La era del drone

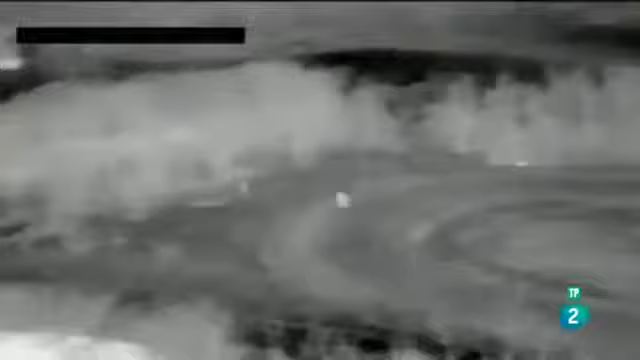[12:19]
Hicieron despegar el dron e inmediatamente descubrieron un punto de calor al borde de un grupo de árboles.
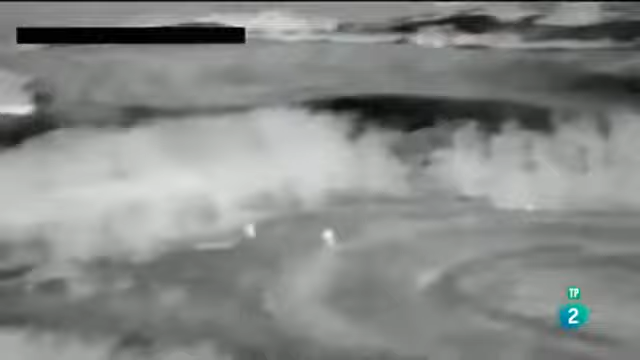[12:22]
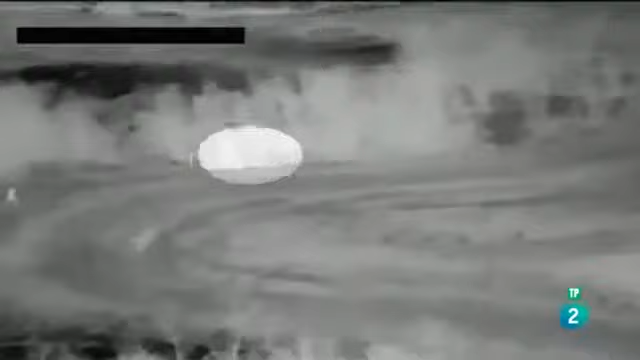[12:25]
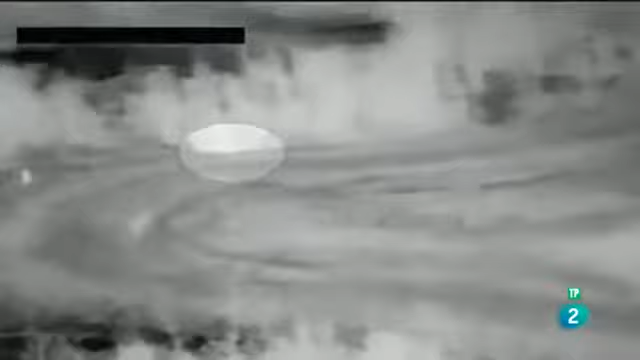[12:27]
El cabo Green pudo así dirigir al equipo de rescate hasta el herido, que estaba inconsciente y al borde de la muerte.
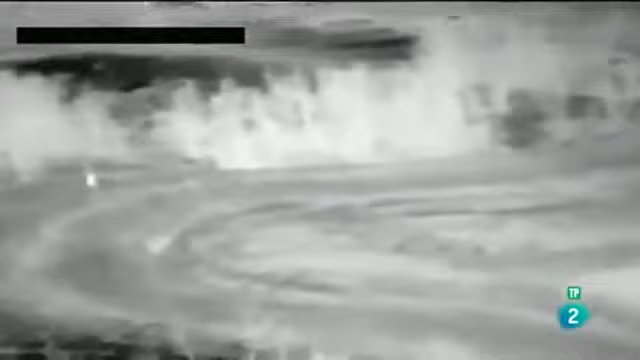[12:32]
Lo llevamos al hospital de Saskatoon en una ambulancia y le dieron el alta varios días después.
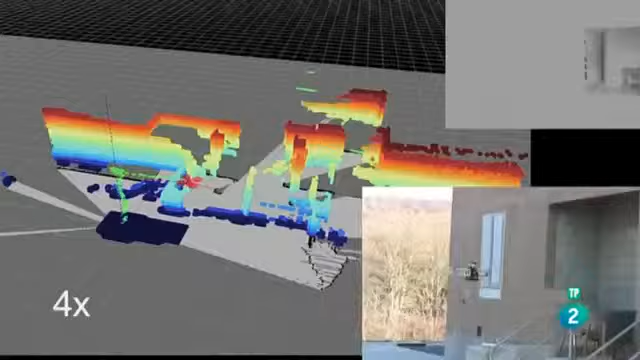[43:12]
Los drones ya pueden navegar en exteriores mediante GPS
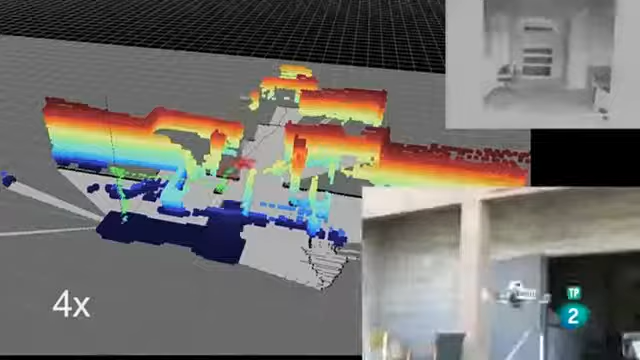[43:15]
y en interiores las nuevas tecnologías de mapeado en 3D resolverán ese problema.
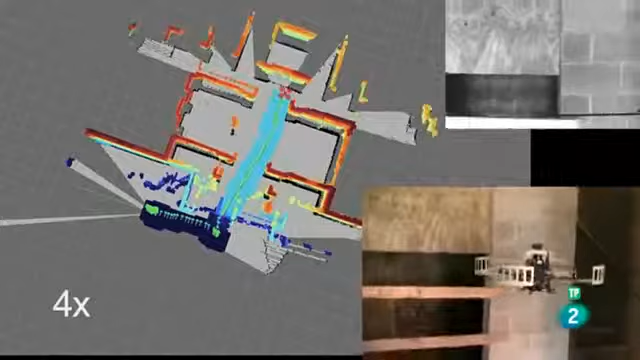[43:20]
La única forma de saber dónde estás es tomando como referencia los elementos que observas.